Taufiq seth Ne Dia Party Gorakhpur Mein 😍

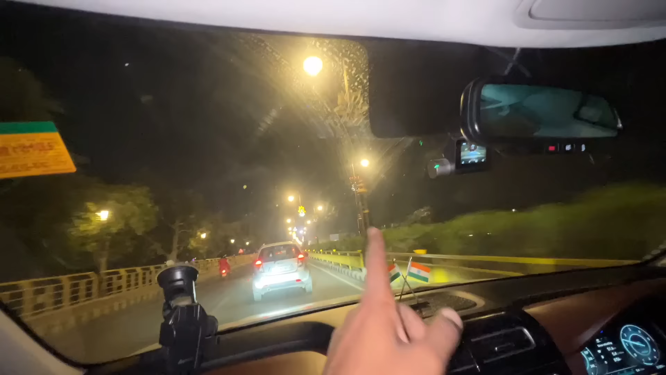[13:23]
खाने पीने का स्टाल भी लग गया है तो कुछ भी मोमोज चाय शाय मतलब फास्फूड वगरा खा सकते हो और यहां पर देखो बना वहां रुक के फोटोज वगरा की
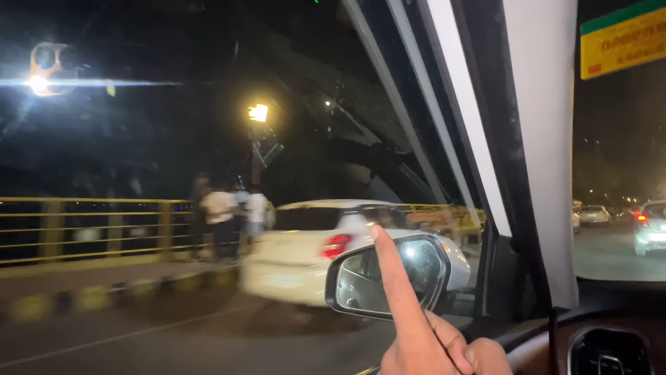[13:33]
सकते हो वीडियो बना सकते हो देखो बाई